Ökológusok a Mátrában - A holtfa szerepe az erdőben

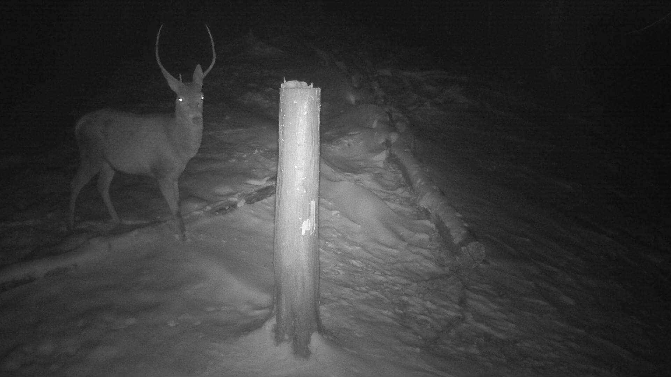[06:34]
És amit még létrehoztunk a Mátrába, és amit a vadkamera csapdáink is megörökítenek, az az, hogy ezek a létrehozott élőhelyek, például az állóholdfák, vagy a magassan elvágott facsonkok, fekvőholdfák, ezeknek a jelenlétére hogyan reagál a harkályfauna. És a vadkamera csapdáink is ezt így elkeznek dokumentálni, és ebből szeretnénk majd a tudományos módon is ezt demonstrálni,